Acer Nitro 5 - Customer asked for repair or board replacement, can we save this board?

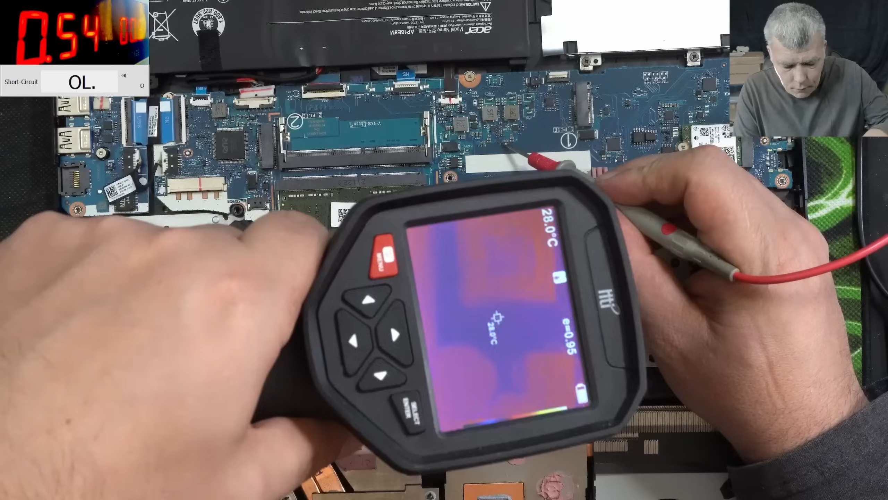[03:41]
It's taking 400 milliamps, and what is getting hot. Please don't be the CPU, it's not the CPU. What is that? Wait, what is that? So, I'm coming with power there.
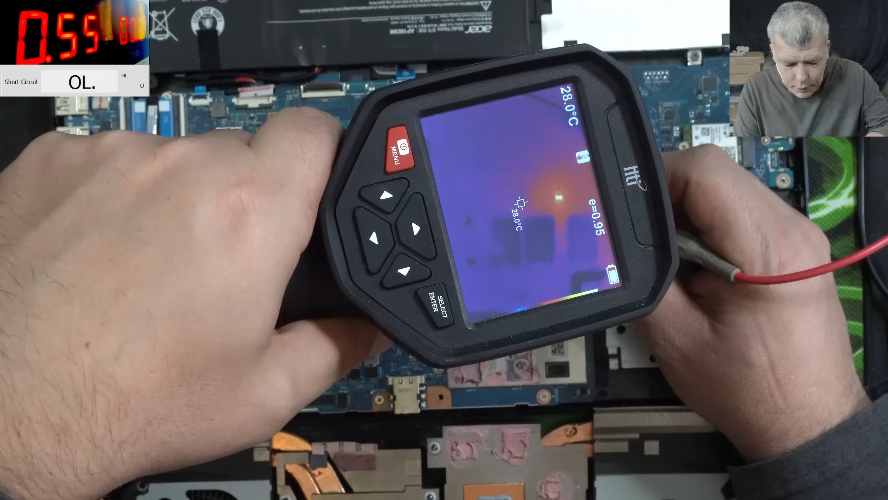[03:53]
Wait, so here are the GPU power supplies. This thingy, this one.
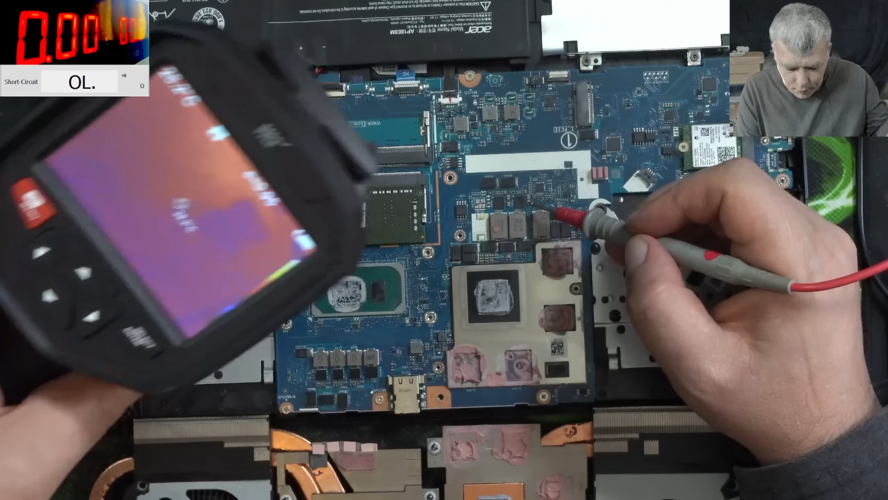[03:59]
I don't think we are able to fix this motherboard.